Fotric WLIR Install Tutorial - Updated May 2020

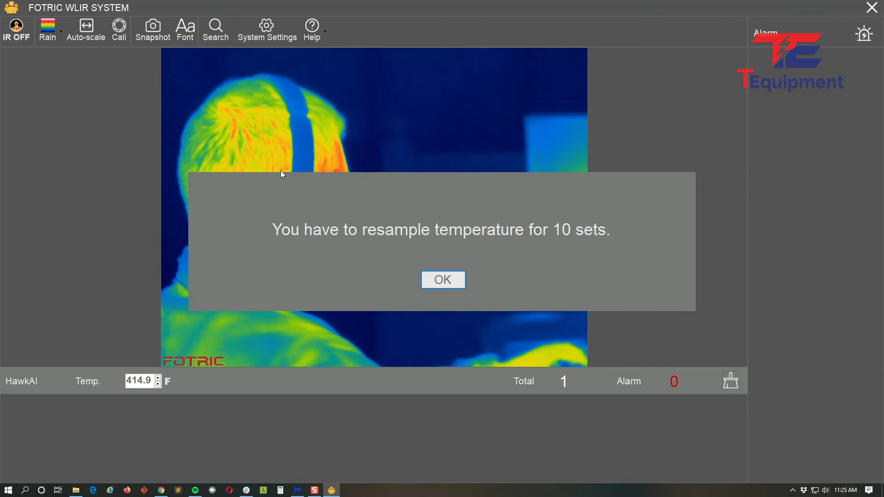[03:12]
And now, as you can see, it's measuring the back of my head currently. If I turn to the side here, we are in the stage where the camera had to warm up.
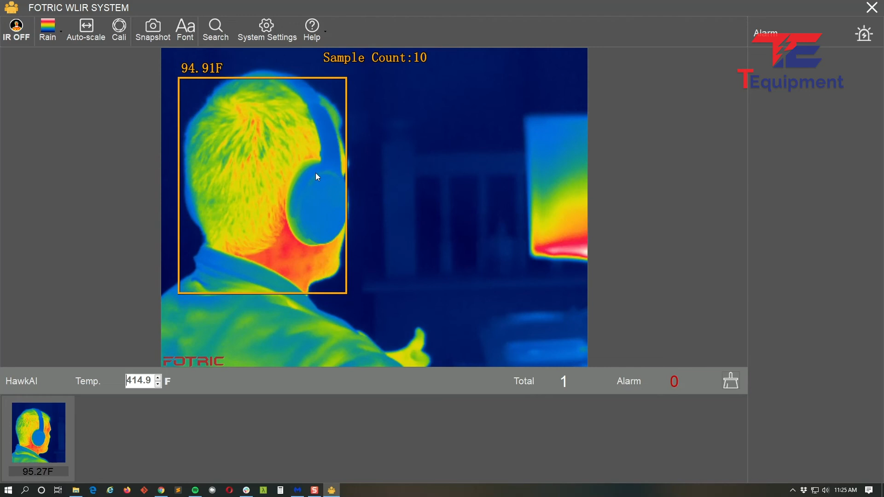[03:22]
That's already been completed. Now we're in the sample count. So just like the other videos for samples, go ahead and take 10 samples.